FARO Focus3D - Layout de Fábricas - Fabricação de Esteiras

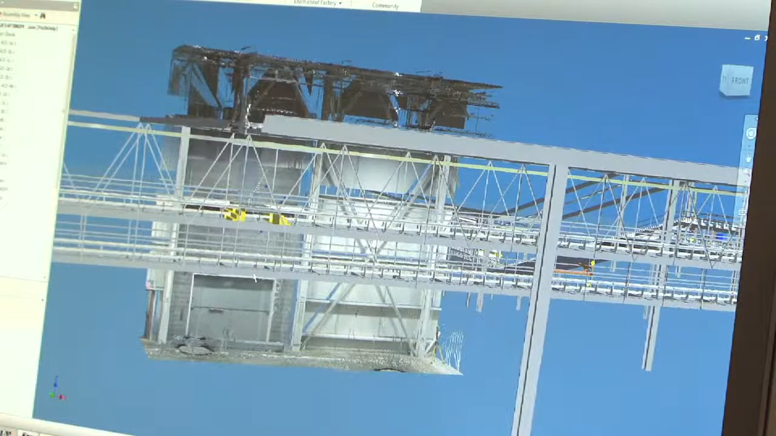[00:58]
we're able to take the 3D models that we've created for the whole system and easily transfer those into a 2D drawing, 24 by 36 sheet that we can give to the customer.
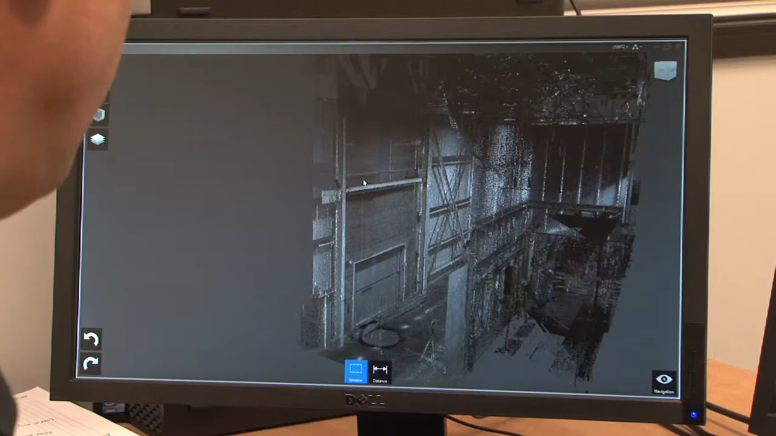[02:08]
When we scan the building, it gives us a cloud of points in three dimensions that represent where everything is in the building.
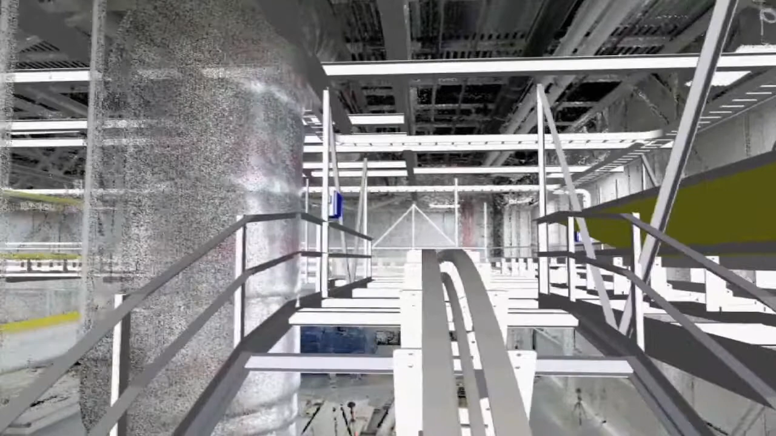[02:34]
and we found a couple of interferences
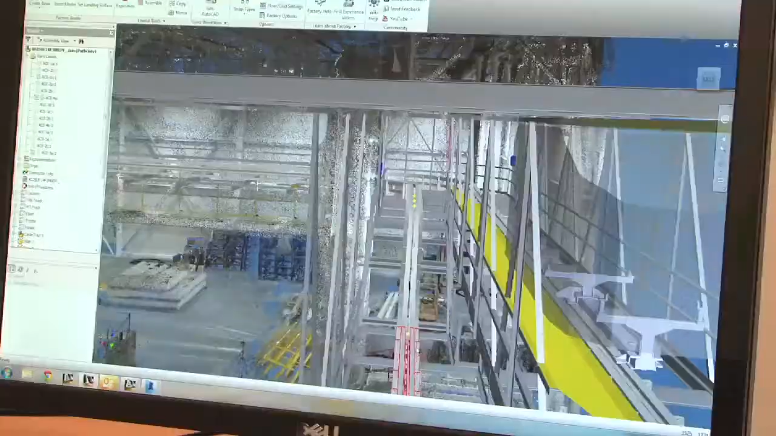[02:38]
that were identified because of the 3D scan. We were able to move our equipment to avoid those interferences.
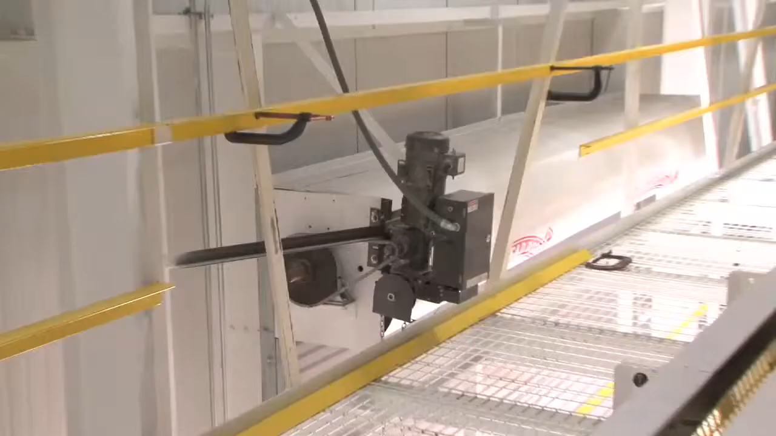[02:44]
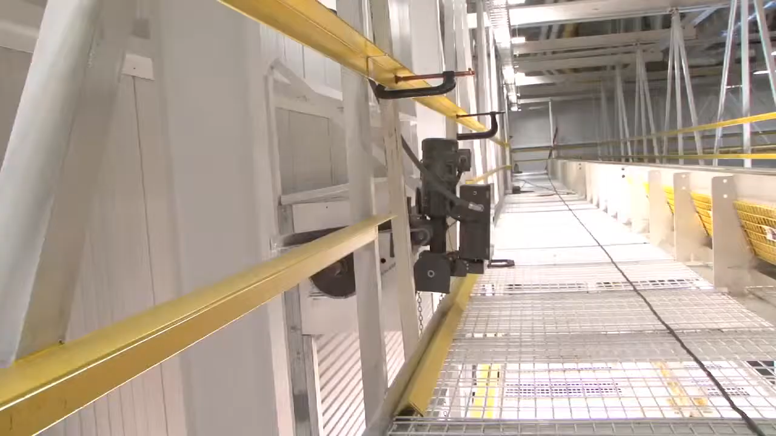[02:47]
In one case, there was a real tight fit with an interference on one side and one on the other that we had to kind of thread the needle on.
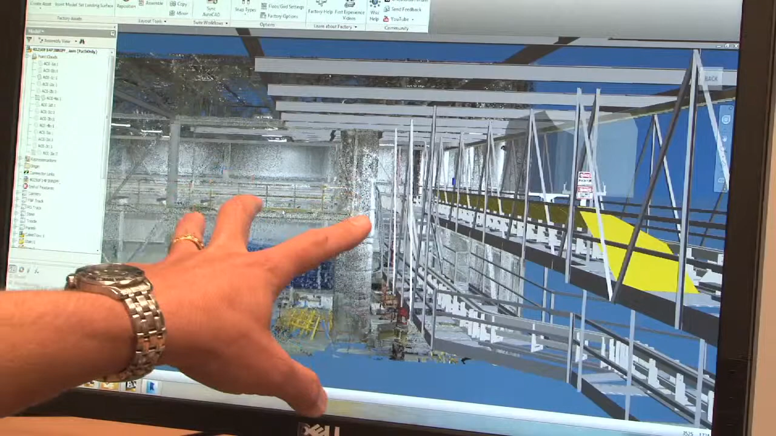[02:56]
We were able to do that with a factory design suite. It allowed us to see that and position our equipment just right.